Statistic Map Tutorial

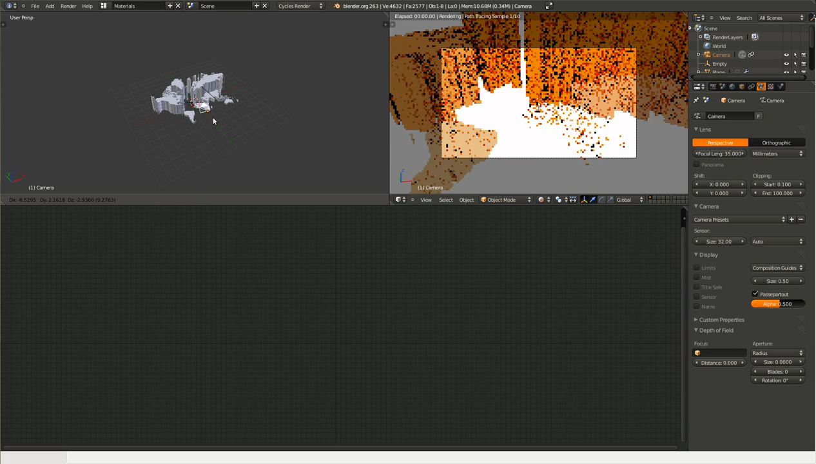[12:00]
Now if we move the camera, notice that it's always following our empty. Or always looking at the empty.